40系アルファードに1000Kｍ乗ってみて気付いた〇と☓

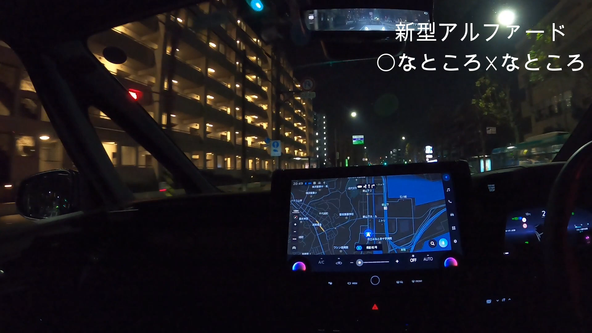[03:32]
エアコンが今オフになってるんですが ちょっとオンにしてみましょう今回オートエアコンなのはもちろんステアリングヒーター シートヒーターもオートの設定があります個人的な感想ですがシートヒーターのオートに関しては寒がりの私よりは 車の方がちょっと反応が鈍いかな
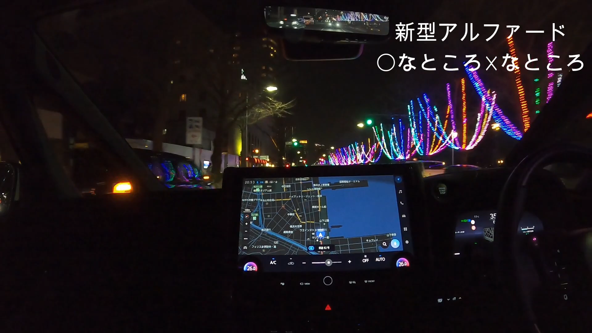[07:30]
山下公園のイルミネーション映ってますか?今年は何か随分ギラギラしてますこのステアリングのスイッチに関しては個人的に大罰ですはっきり言って使いにくいです